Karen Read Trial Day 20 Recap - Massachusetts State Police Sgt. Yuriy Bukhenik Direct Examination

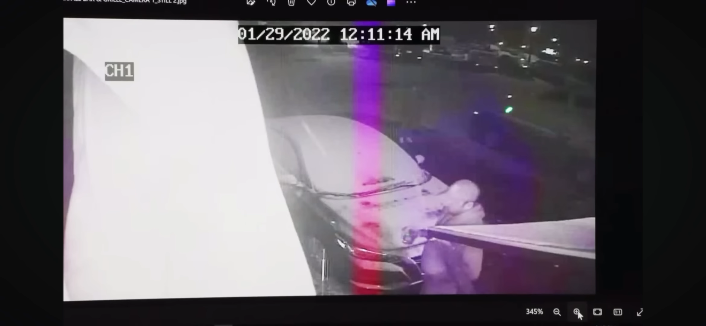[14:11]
is mr o'keefe walking out out of the waterfall establishment holding the cocktail glass in his right hand as he uh walks towards washington street